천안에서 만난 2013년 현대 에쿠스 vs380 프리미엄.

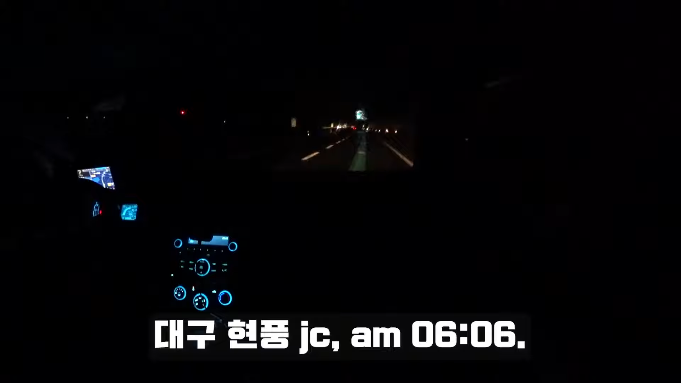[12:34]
이제 중부 내륙 본선으로 들어가고요. 시간은 6시 6분입니다. 근데 여름 같으면 벌써 뭐 5시만 넘어도 주변이 훤했을 텐데, 확실히 겨울이네 하는 것을 느낄 수 있는 부분인 것 같습니다. 비가 중간에 많이 왔다가 돌았다가 그러고, 오늘 월요일이라 그런지 차들은 뭐 확실히 월요일답게 적당히 있었고요.
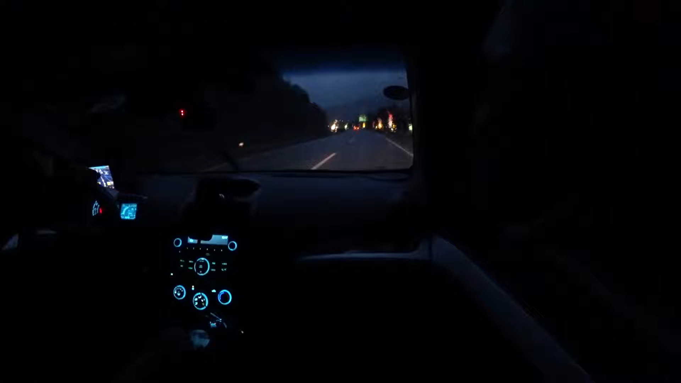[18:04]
송구 내륙 문경역에서까지 달려가 보겠습니다. 그러면 저 위로 충주로 해서 음성으로 돌아가지고 이렇게 돌아 내려오거든요. 돌아 내려오면 되죠. 네, 저기 내리막 상주 내리막길입니다.